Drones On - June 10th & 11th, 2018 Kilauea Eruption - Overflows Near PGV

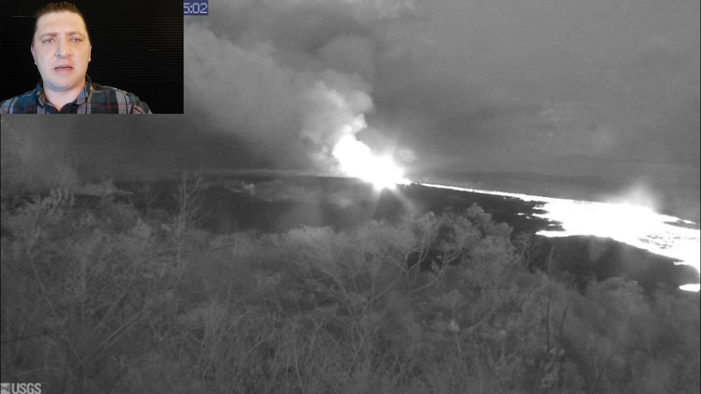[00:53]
Lava came up over the embankment and down levees into the area that had yet to been covered by lava where it started a small brush fire.